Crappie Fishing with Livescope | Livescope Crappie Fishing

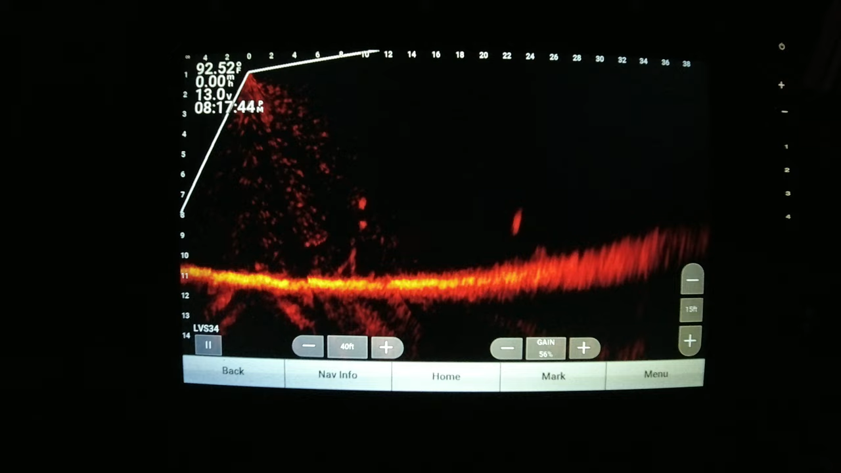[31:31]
see what the next one got to hold it's night time y'all
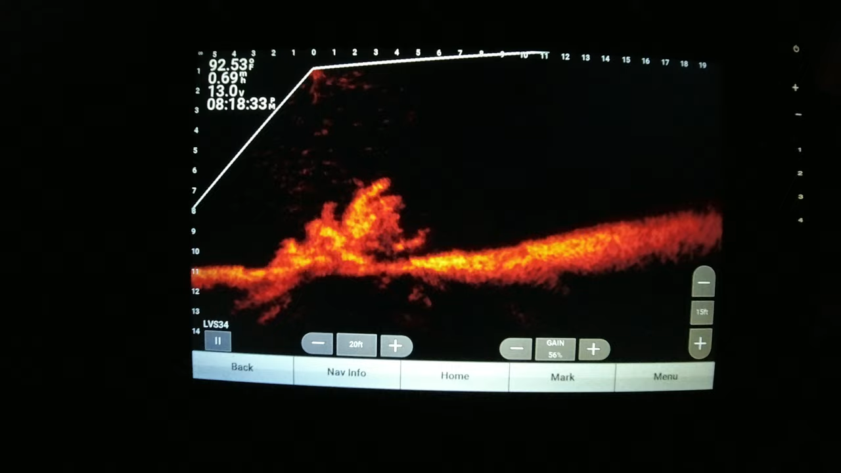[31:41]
seeing anything on that one that look like some crappy right there y'all that may be a crappy he ain't too deep in it see if I can get my jig in the cone and get down there I'm gonna have to stop us though we're going way too fast man that's gonna change my angle I got wind coming from behind me
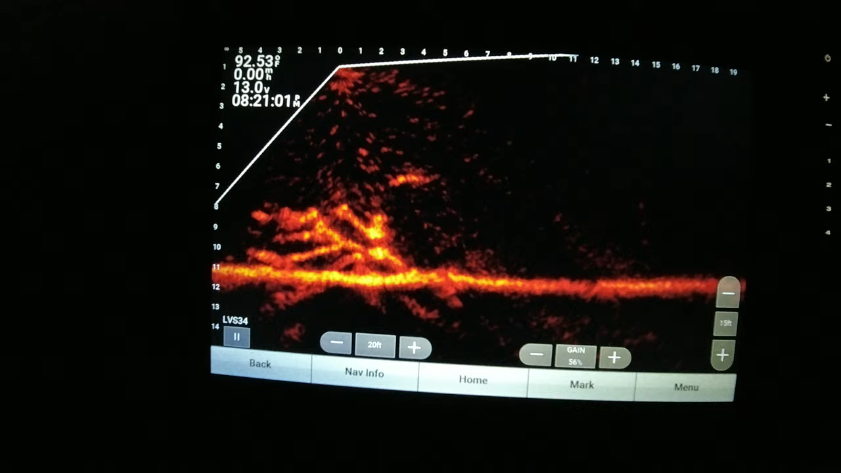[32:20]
so I know it's gonna change the angle of my boat may not be able to see him angles mean everything just like I said all right came up on this little piece right this little joint right here and uh seem like every time I stop my boat they take off take off let's try to get that junker right there in open water it may be getting ready to leave the brush pile I think that's definitely a crop you see how he's standing there looking up that's the way I've been finding them
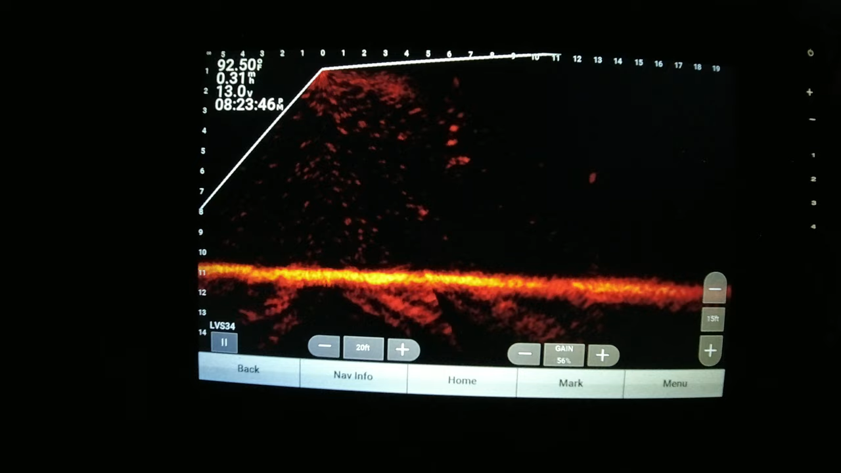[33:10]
swimming just a little bit couple little flicks of that tail they're out of reach he's definitely on the hunt
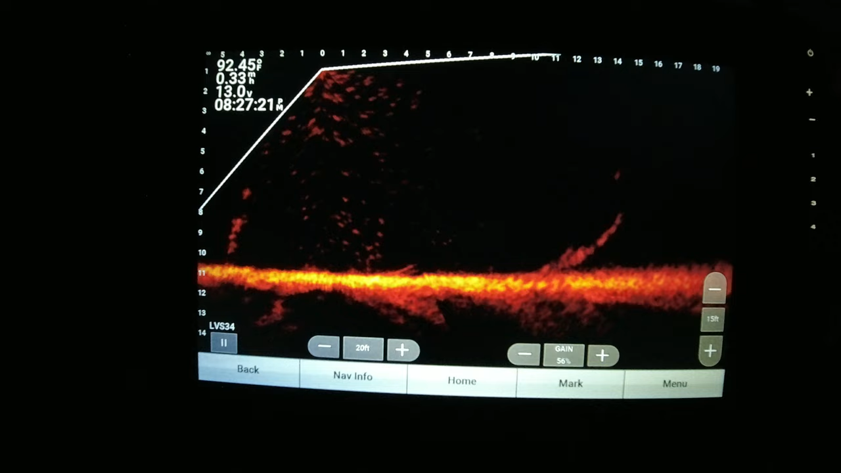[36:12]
especially out here at night time yeah they on the move now they trying to get that belly filled up but you know and you know this right just goes to show you know a lot of people think you get live scope and you come out here and just decimate the population of crappie you know you can come out here and get on some really good fish at times but you gonna have to put some work in it it not just come out here and the fish jump in your boat it it is just not like that
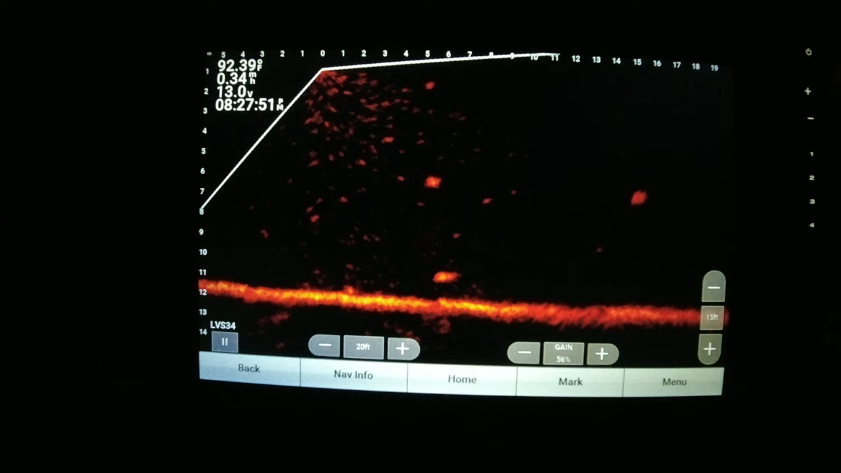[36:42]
it is definitely not like that all right where'd they go to all the bugs are popping me in my face that may be a crappie they let me get it stopped
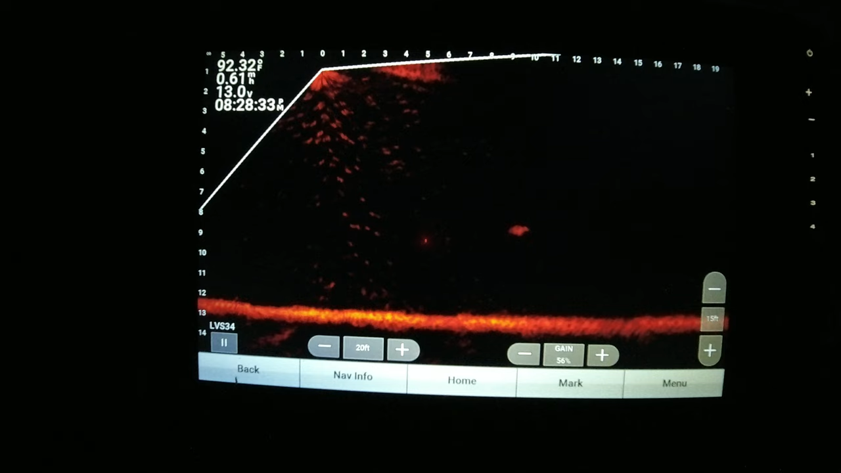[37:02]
probably gonna blow them they been pretty spooky that's why I didn't want to speed up a while ago but there ain't no sense in being over water that there ain't no fish in so I speed up and just like that that jerk blew him out of there is that him right there don't look like a big fish but a fish is better than no fish I'm not in a tournament out here so let me just slow troll real quick
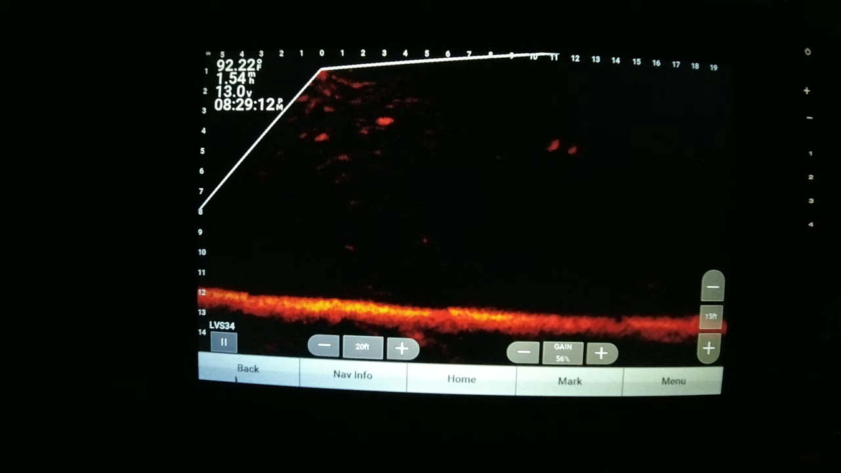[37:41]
see if I can find the good to end the trip with I said go slow I'm not seeing anything so I gotta speed I'm gonna do one other thing I'm gonna bump my forward out that will give me more time to stop I